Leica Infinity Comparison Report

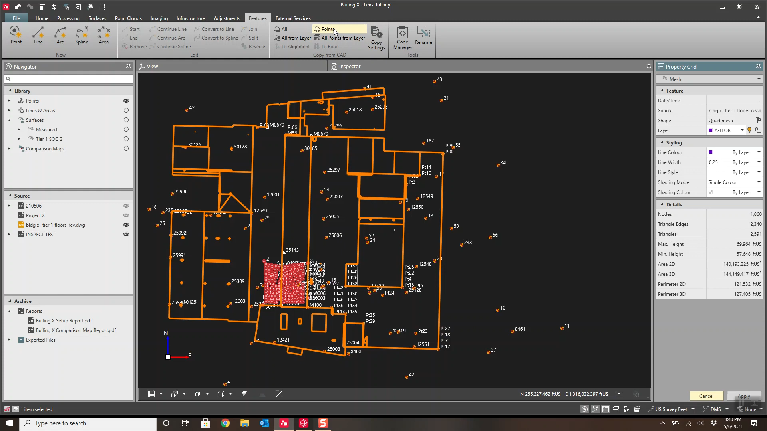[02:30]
This CAD model was a quad mesh, so I wasn't able to explode it and tell it to extract just the points that I wanted. Essentially, if I were to go here to my Features tab and say, hey, give me all the points for this, because I can't grab the individual components because it is technically a quad mesh out of CAD, it created coordinates everywhere, not just in the vicinity I wanted.
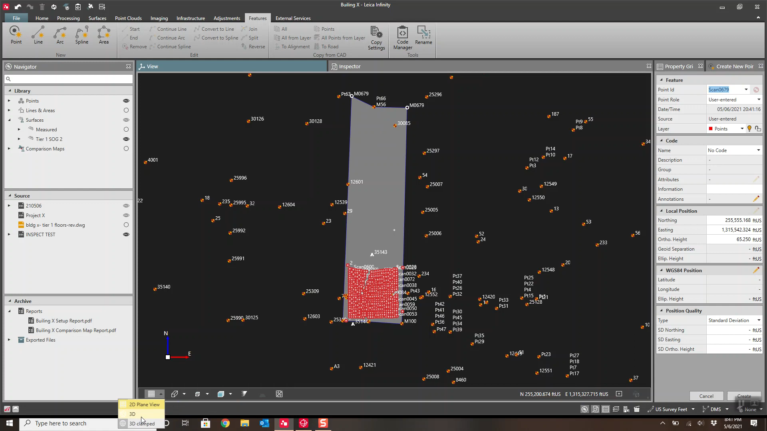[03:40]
A little better representation of what the surface looked like.
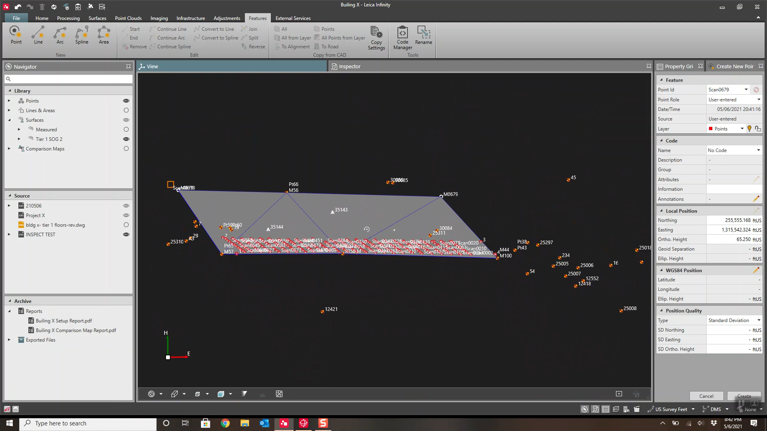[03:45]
And see, there's a little bit of a crown in this surface. Turn off our points. Yeah, I have a little bit of a crown in it.
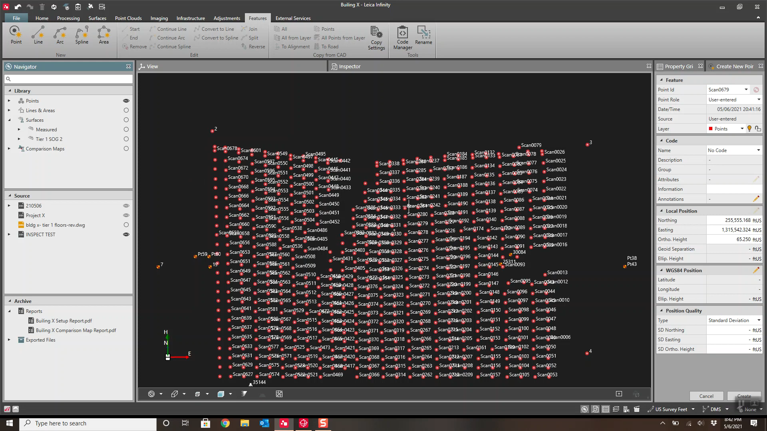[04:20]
So I'll go to my Inspector tab. And I'll just type in SC for Scan.
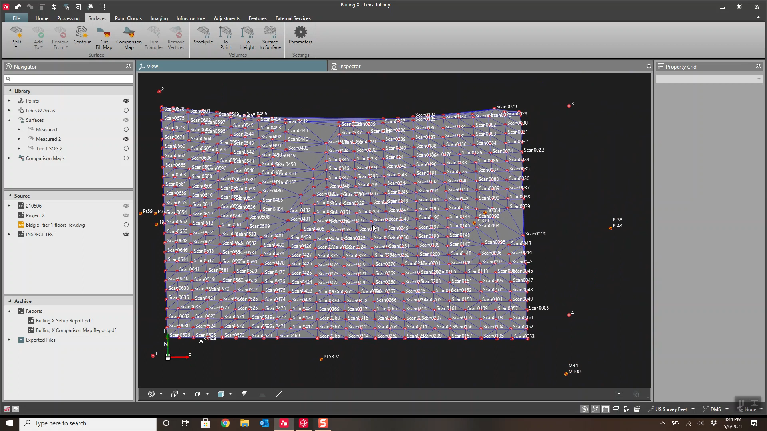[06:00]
So I now have a measured surface.
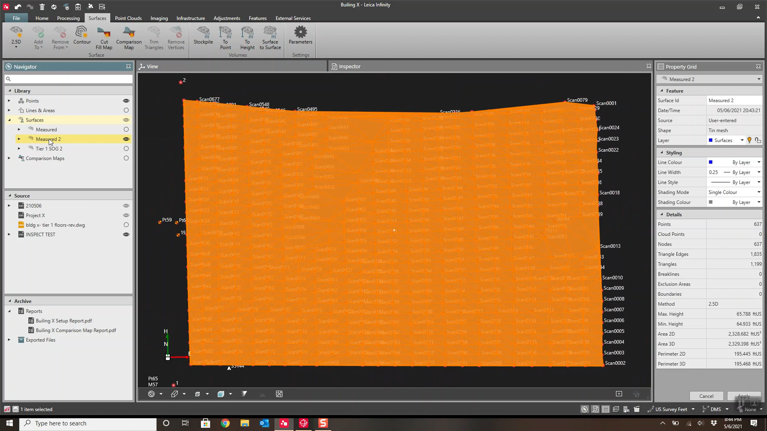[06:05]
And I have a comparison surface that I can compare this against.
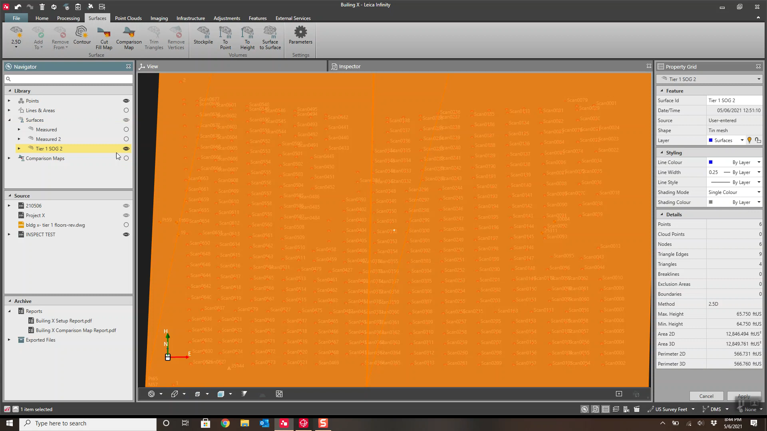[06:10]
So here's how easy it is to generate these reports. Under our Surfaces tab, we have a comparison map option. So I hit Comparison Map. What is my reference type? The reference type, here are all of your options. You see we have quite a few. You can do point clouds.
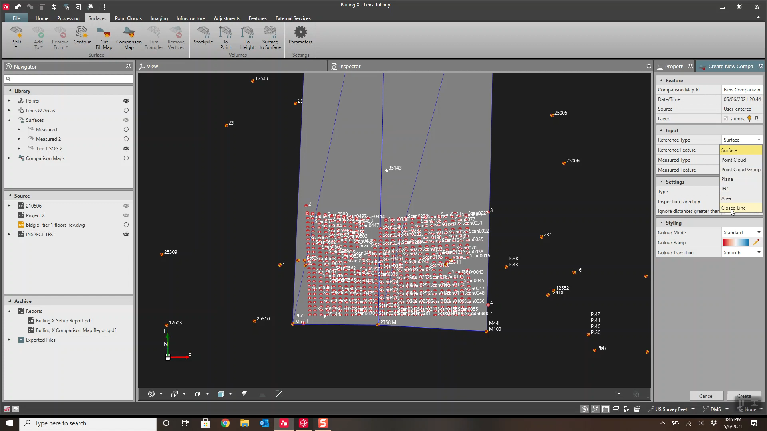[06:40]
You can essentially go and scan something one day, come back the next day, and scan it again. And use the first day's cloud as your reference and compare it. Planes, IFC models, areas, closed lines. You can bring in DXF files or even create your own DXF files. We are going to use a surface. And it is the surface right here, the tier one. I can click this button right here. If it's already selected, I can click this button right here, and it will populate that in. Or I can click on the pencil mark and go through my list. Either way, it doesn't matter. It's the same thing. And then for this surface, what is my measured surface? Measure two. Okay.
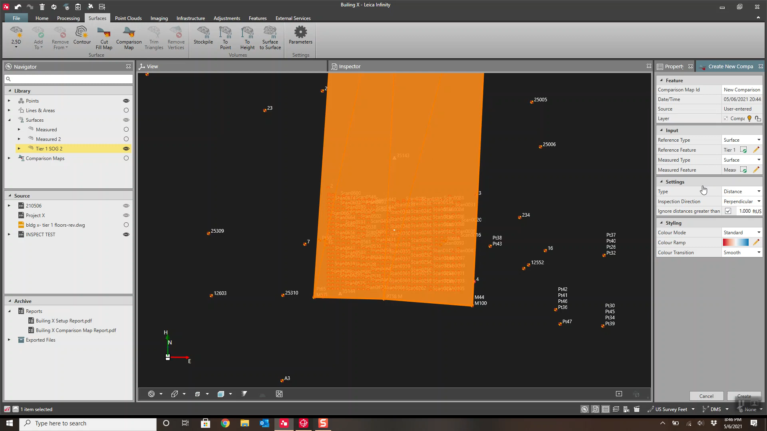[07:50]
So, if I had data that was, say, clear over here, I did a big scan, and I had lots of data on here. I could tell, ignore anything beyond a certain range. So, I would do one foot. Anything beyond a foot, I don't even want it to be used in this report. Not really that big a deal in this particular instance because all my data is right on the plane.
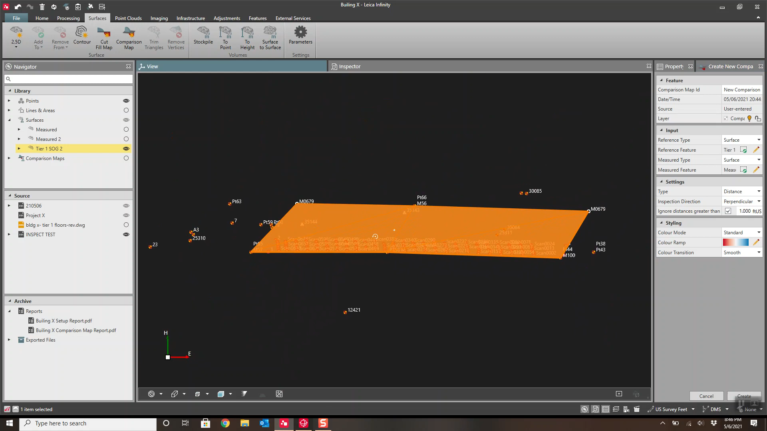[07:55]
Like I say, if you're doing scan data and stuff gets in the way, you want to ignore that data. Color mode. We'll leave a standard. And our ramping. I want to go with a, I like, we're actually going to just edit our own. So, I'm going right here. I don't want five steps. We're going to add a few extra steps to this. So, extra color. Maps. And you can see, here's our, here's the different color schemes.
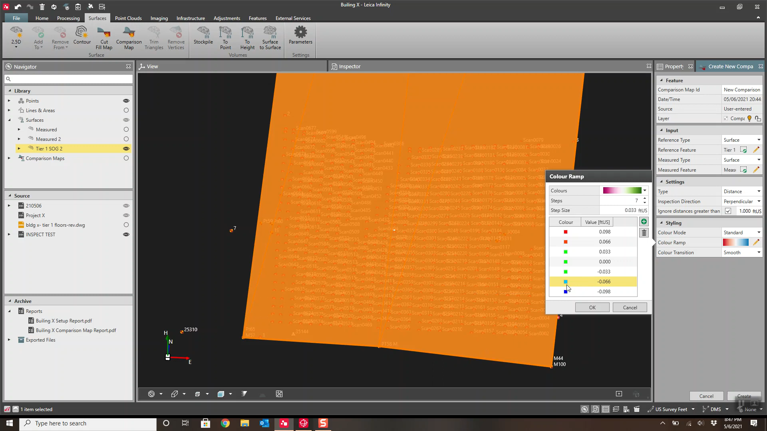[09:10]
But honestly, I'm really just looking for a pass and fail based off of the tolerances of my project. But when I get a little bit outside of the tolerances, I want to know where, I want to have a little bit less than I need to move. Okay. And I will now hit Create. We will have a map now.
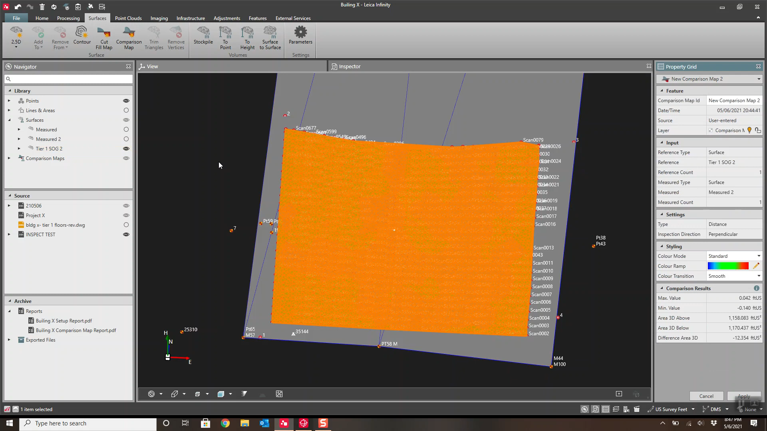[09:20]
So, I can't see it because I've got my reference surface highlighted. So, I'll just go click on something different, press Escape. And now, you'll see everything's colored differently.
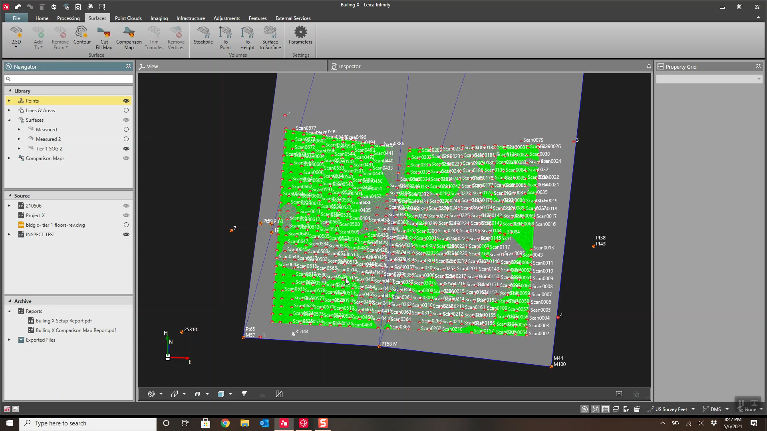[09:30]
I will turn off this map.
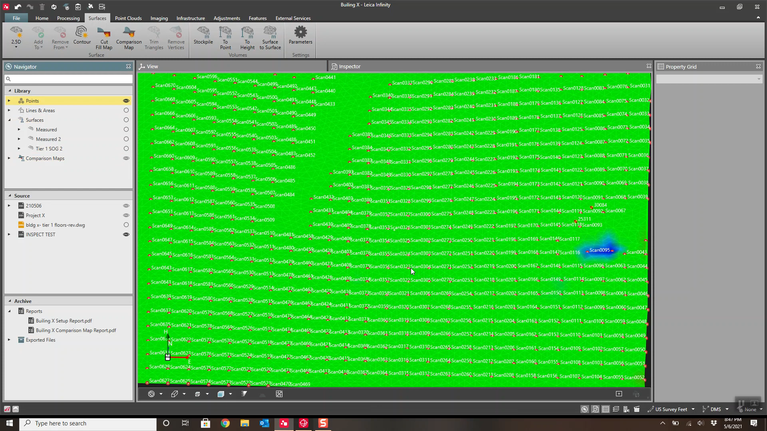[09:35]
I'll even go turn off my points. I don't need the points there. I want just the surface. So, as you can see, almost everything in this pore is in green. Almost the entire thing met specifications. I got a little area right here. Now, I know this spot was going to be out. I happen to know for a fact there was a pillar right here. I didn't do a very good job of getting out the data. So, we have all reports. There's our comparison map, too. I could rename it.
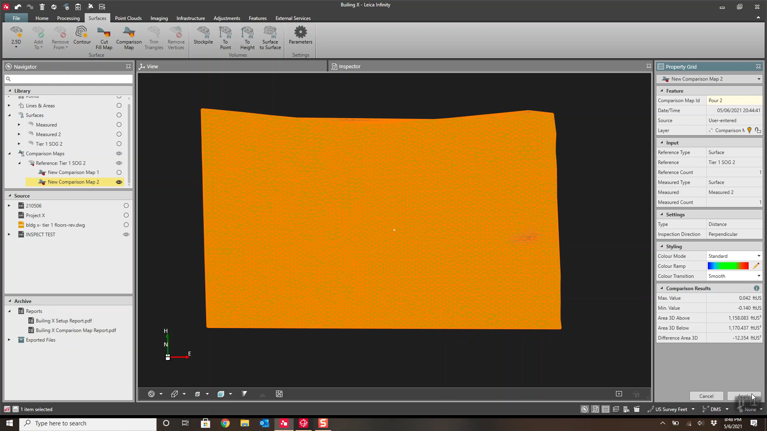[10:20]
You know, this is pore, whatever it is, pore, pore 2. And I can give it the date and time in the name or the date and time is listed right here. And just hit Apply. All right, now I have pore 2.